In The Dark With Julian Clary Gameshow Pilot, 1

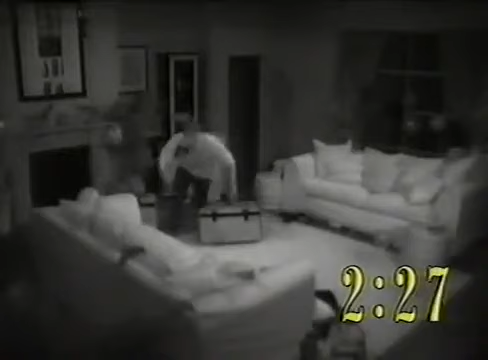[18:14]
There's quite a few on the sofa, usually. But look on the sofa. Oh, he's found one.
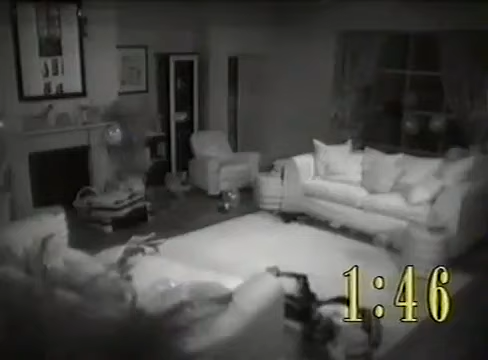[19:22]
Just catch your breath. She's in the room, having a little look. Oh, on the mantelpiece. Above you there, on the mantelpiece. She's gone.
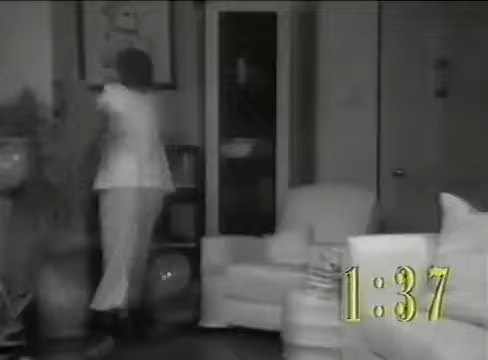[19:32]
No, to your right. To your right. There's the door. Yes. Yes, open it. Open the door.
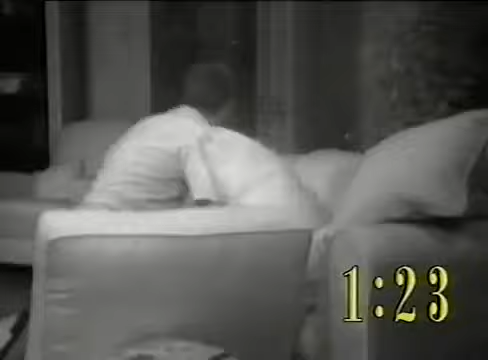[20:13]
There's probably one. Oh, he's found one. Well done. Come through the door. Okay, you have 1 minute, 17 seconds left, and you've got two windows so far.
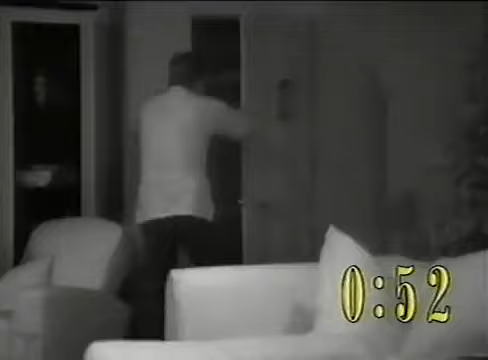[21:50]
Oh, and you've got 54 seconds left. Oh, I've come over all moist. Where are you?
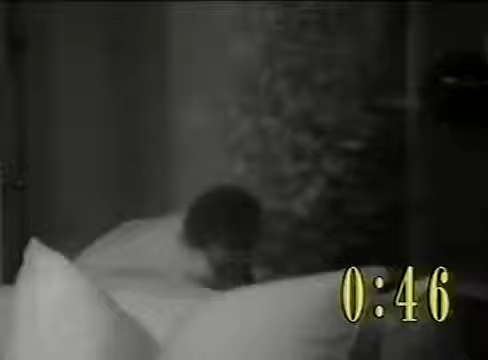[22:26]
Right behind you. Oh, there she is. She's found something on the floor.